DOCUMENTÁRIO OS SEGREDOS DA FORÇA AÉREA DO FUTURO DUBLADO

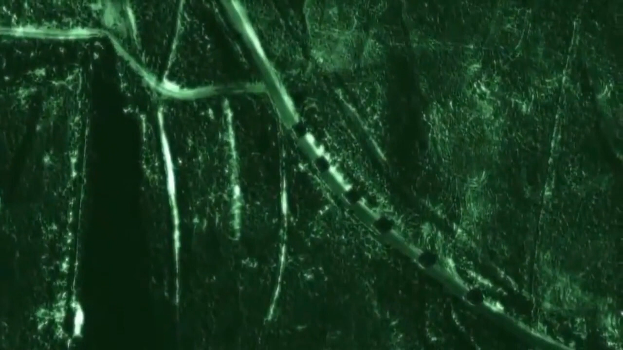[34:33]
À noite, usam infravermelho e, sob condições adversas,
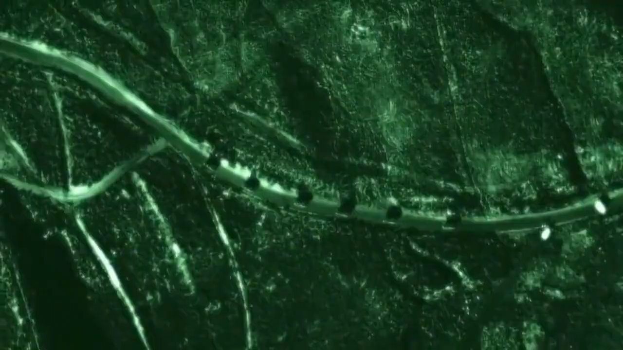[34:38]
utilizam o radar de abertura sintética para furar as nuvens mais densas, tempestades e até fumaça de combustível.